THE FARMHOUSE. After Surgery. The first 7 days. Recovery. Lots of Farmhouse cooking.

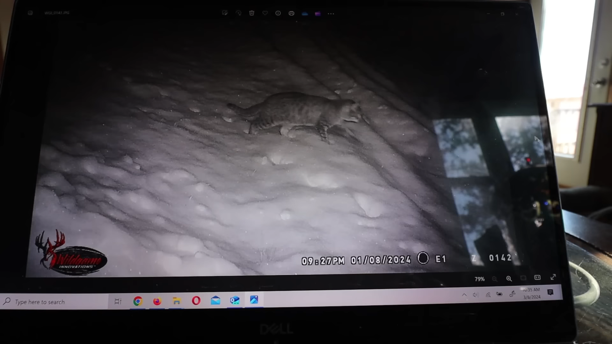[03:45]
Same cats just running the same path.
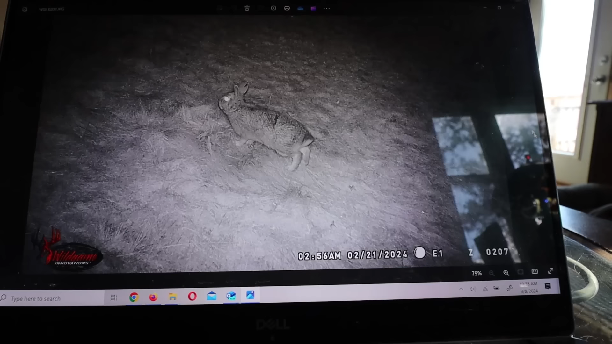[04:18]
Oh, rabbit. Skunk. Wow. That was on February 22nd. I suppose. It's been a warm winter. You guys even see that with the, the way the, there we go.